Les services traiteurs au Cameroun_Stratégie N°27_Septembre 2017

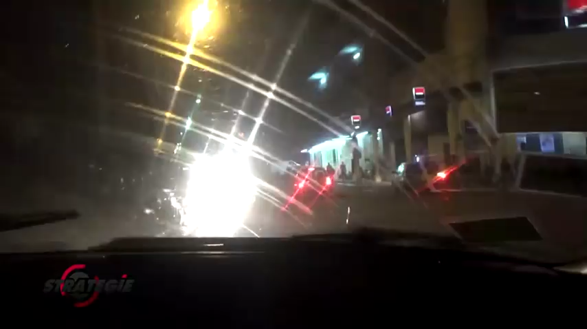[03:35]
À bord de ce taxi, nous prenons la direction du marché du Mfondi, dans l'arrondissement de Yaoundé 1er.